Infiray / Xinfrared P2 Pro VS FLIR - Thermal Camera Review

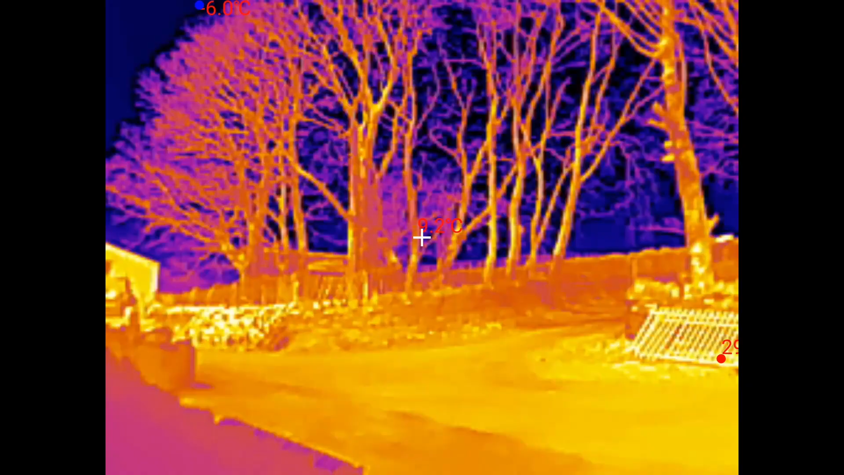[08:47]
And here's a bit of footage from outside You can see the trees and you can see the land over there
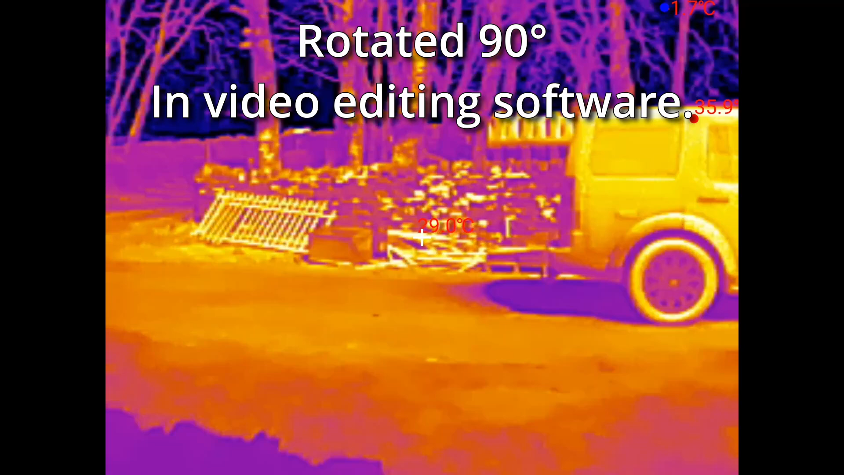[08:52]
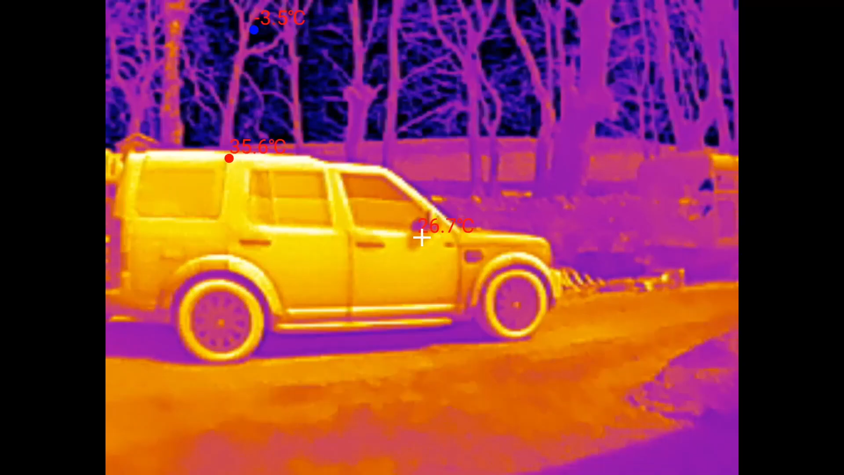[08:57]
That was without the macro lens on
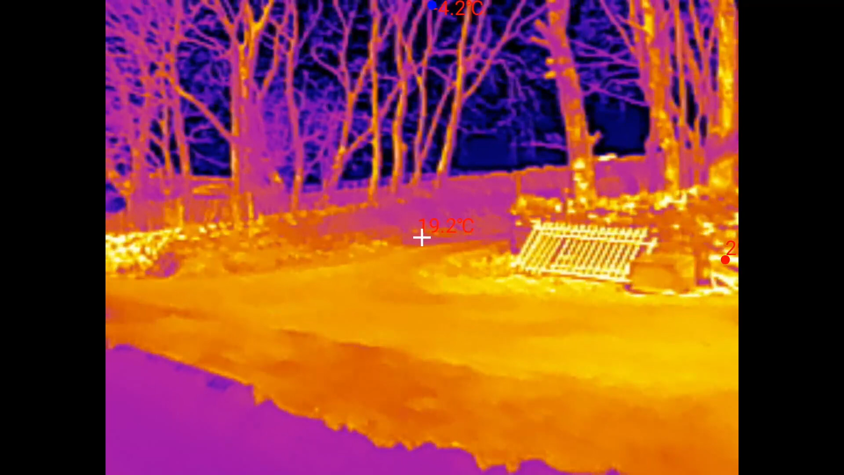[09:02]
This is a bit of footage that I took And it's of the Raspberry
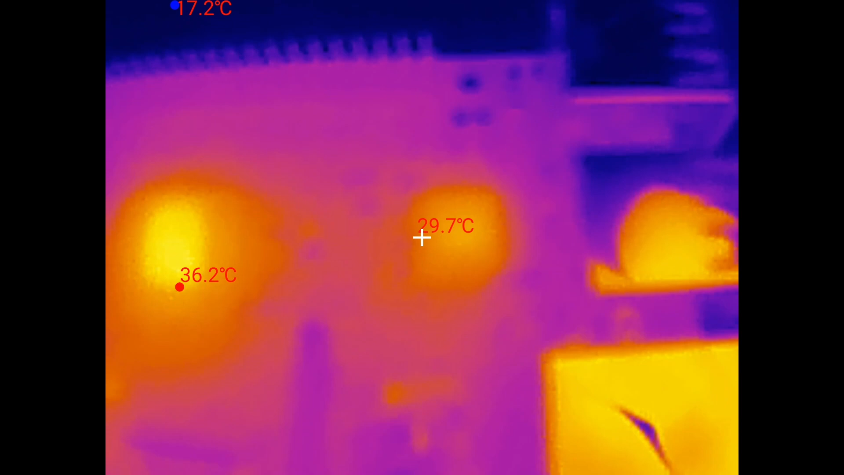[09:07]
On screen: spot 29.7°C, min 17.2°C
Pi And this bit of footage is without the macro
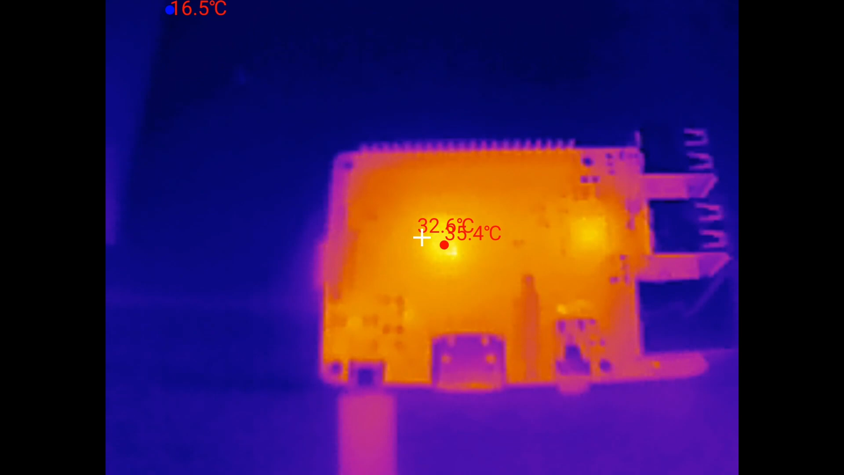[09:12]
lens on And the camera is roughly about 6 to 8 inches away from the PCB
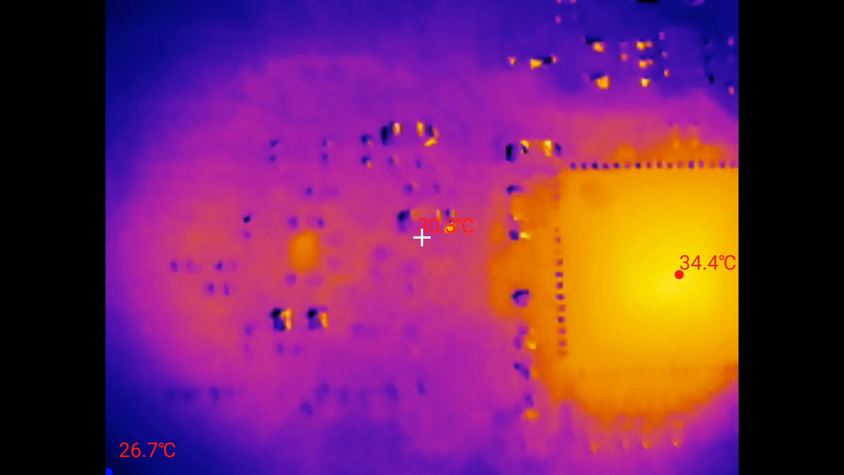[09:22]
And this bit of footage is with the macro lens on
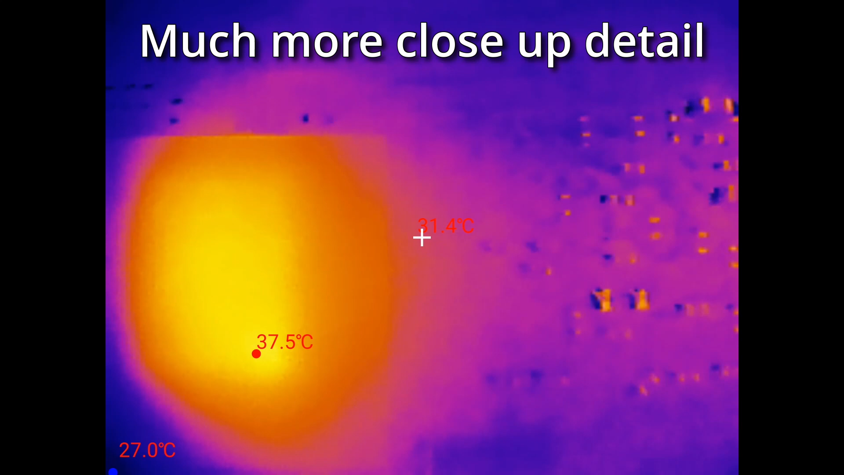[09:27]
So if you want to use it for PCB work I would suggest that you get the version that comes
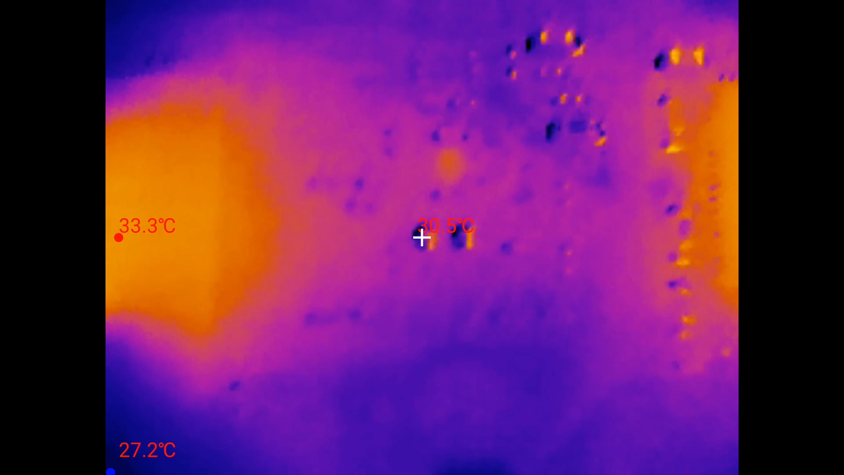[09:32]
On screen: max 33.3°C, min 27.2°C
with the The macro teleconverter lens
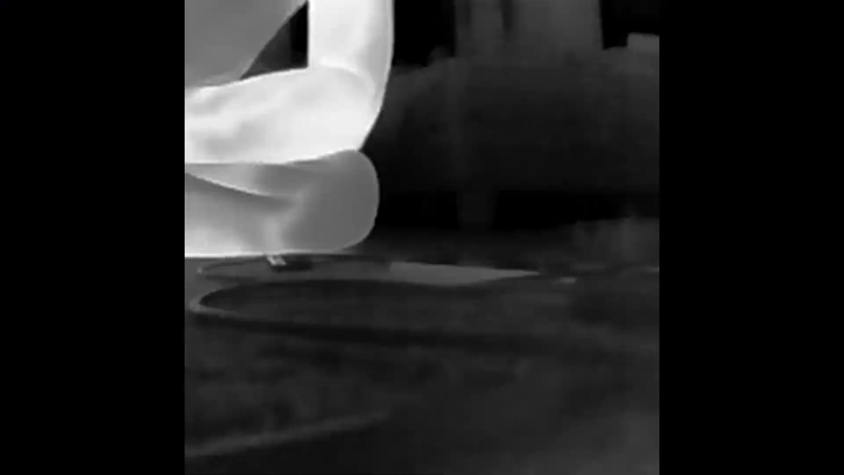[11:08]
And these are the results And I thought it was quite
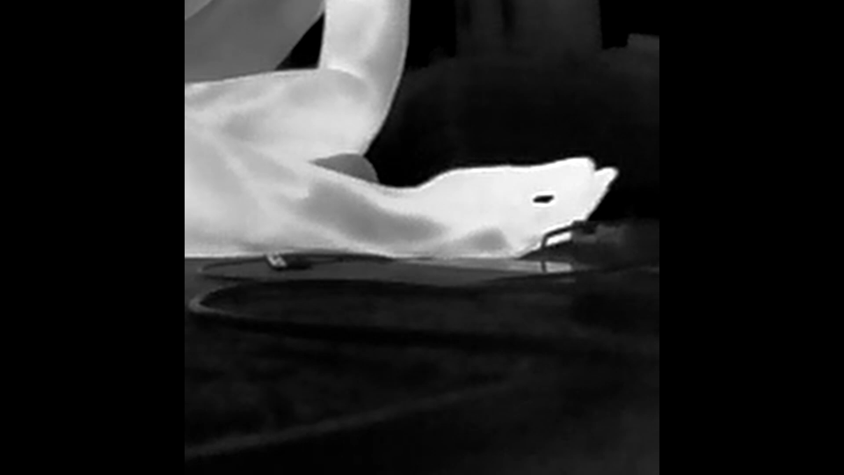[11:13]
Unusual That you can see all the blood I mean that's my arm there
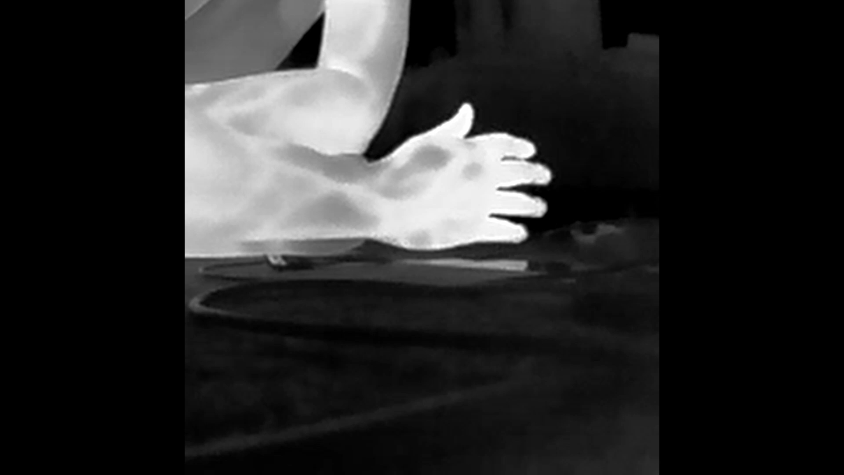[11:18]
And you can see all the veins And that and stuff running through it Just wave to the camera there
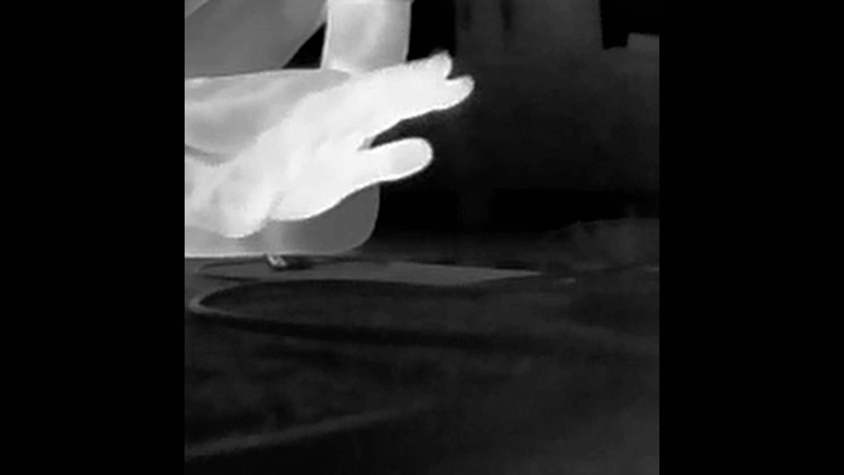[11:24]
So yeah I thought that was I don't know a bit Unusual let's see your veins But yeah Yeah
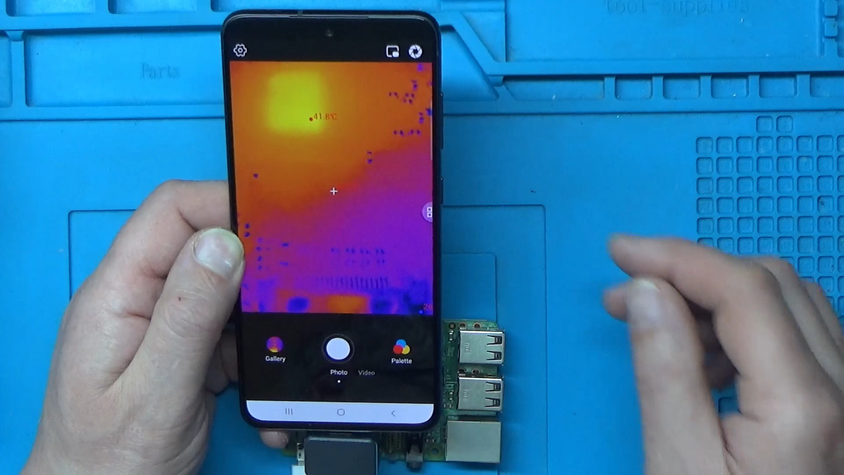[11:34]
So in the software We've got photo mode And video mode So you can do videos And still
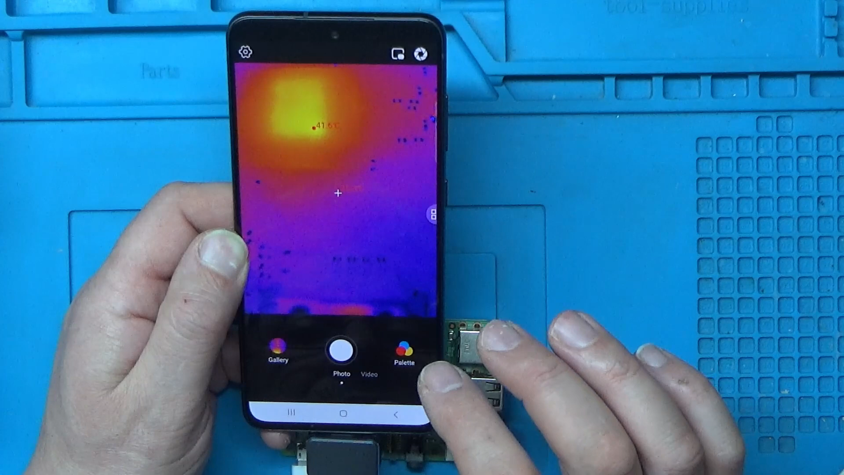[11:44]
photos You can change the palette You could have sort of like black and white here So the white
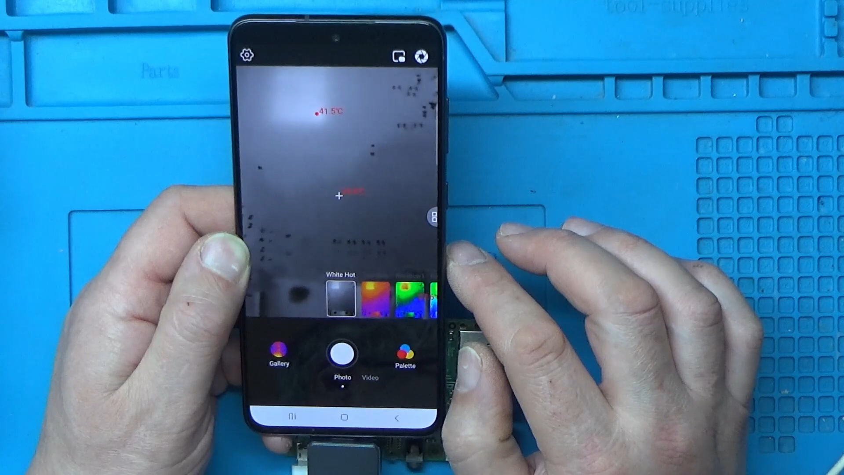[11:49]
is the hot part And black is obviously cold And we've got like loads of different palettes We can go through here
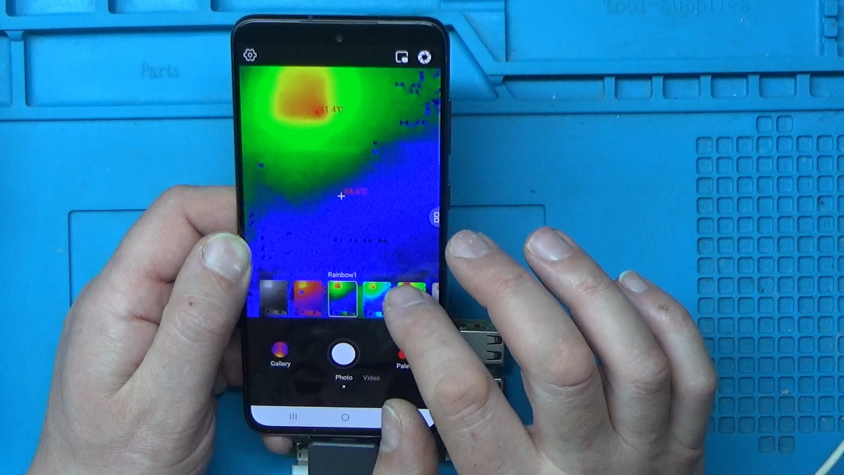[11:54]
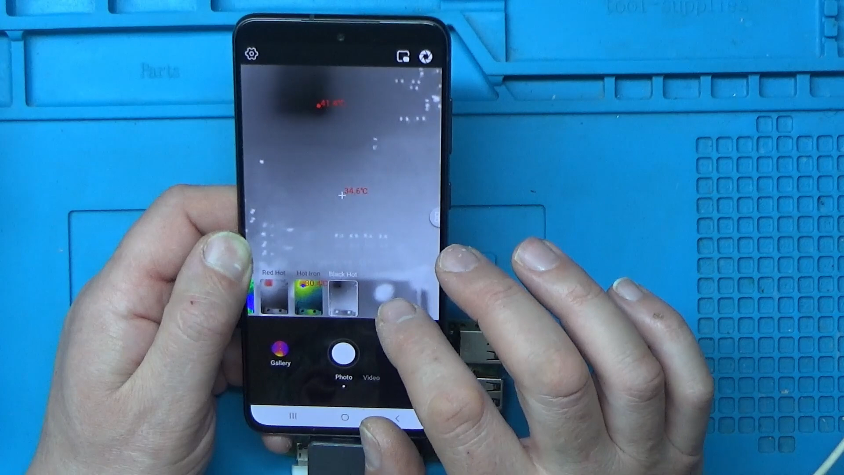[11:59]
I think I prefer the iron red I think it's called Which is that one there
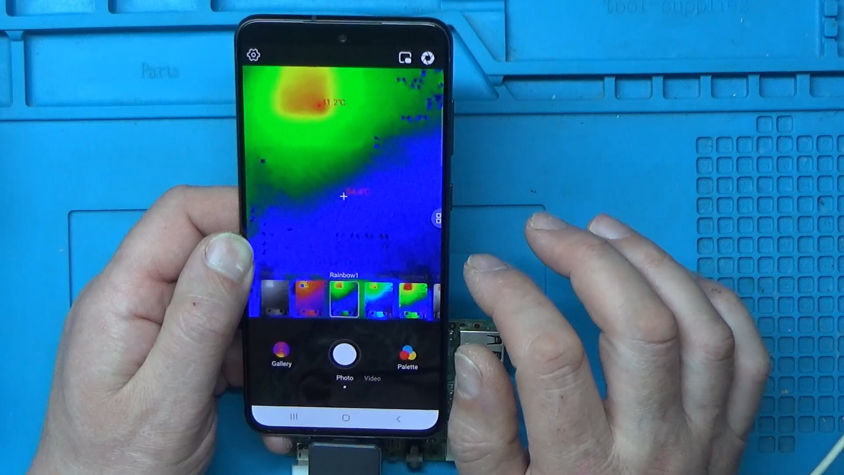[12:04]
And what else have we got We've got a few other options in the software If I press this one here I don't know what variable correction does We can flip the image
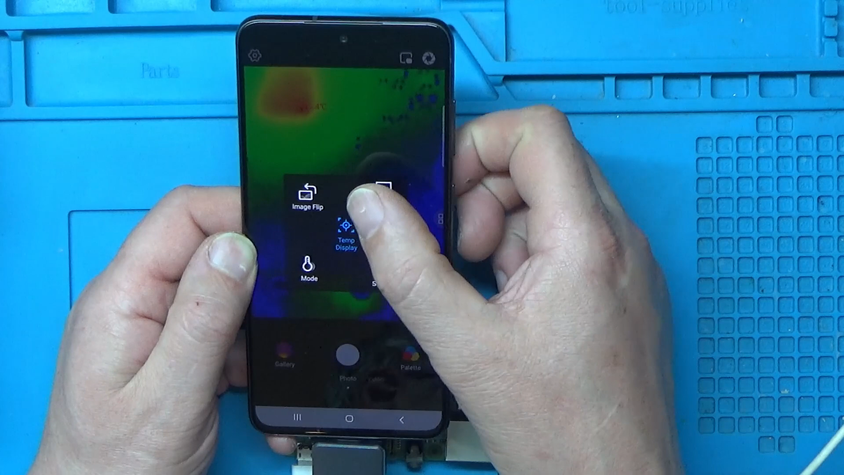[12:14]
Temperature mode We've got high image quality,